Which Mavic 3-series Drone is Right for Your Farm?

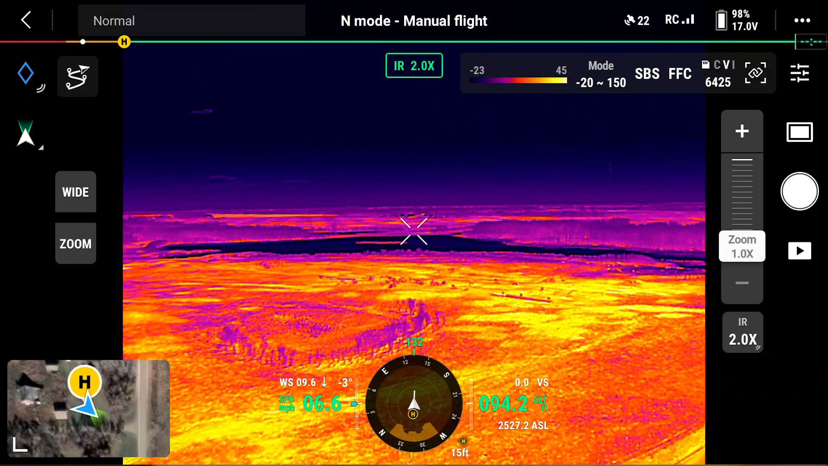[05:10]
The resolution on the thermal, it's a, it's a Vox micro-melometer. The resolution is 640 by 512.
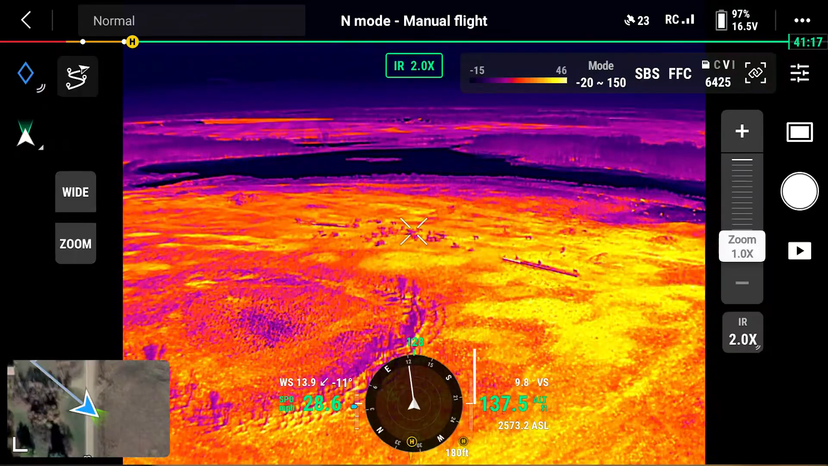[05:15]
And that's the same as the Matrice 30 Thermal and the Mavic 3 Thermal have the same micro-melometer on them.
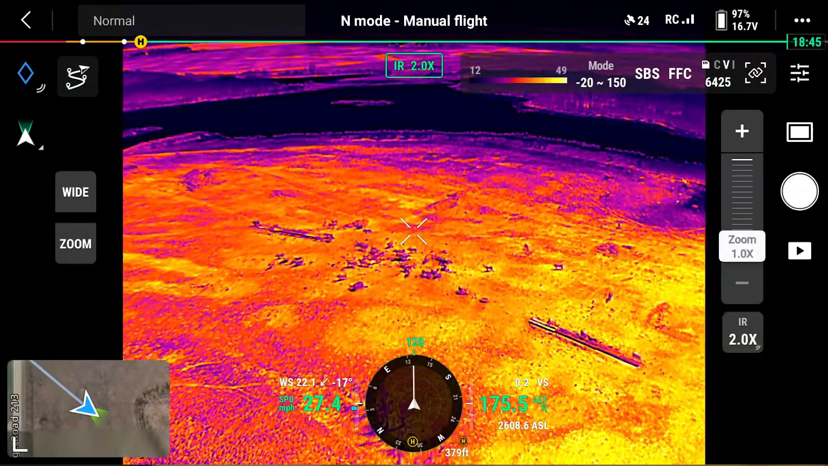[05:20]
So it's great for finding cattle.
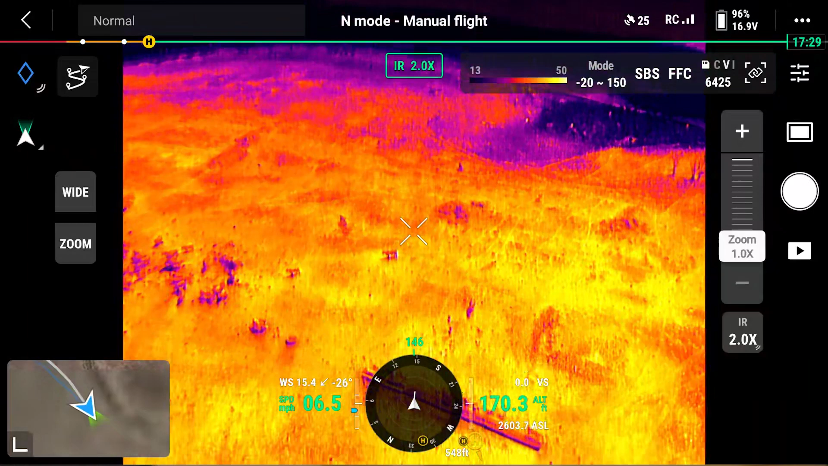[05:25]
In some crop scenarios, you would use thermal as well, things like irrigation leaks or even locating drainage tile.